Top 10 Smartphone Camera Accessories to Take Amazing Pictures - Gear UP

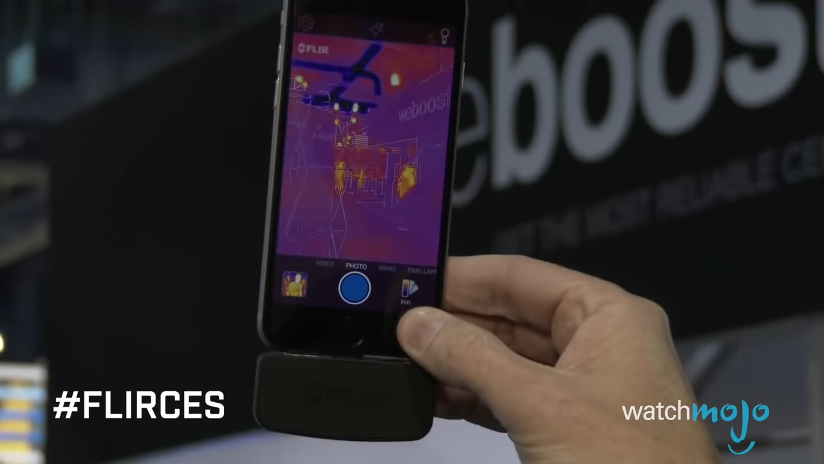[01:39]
It can also tell you the temperature of what you're pointing it at.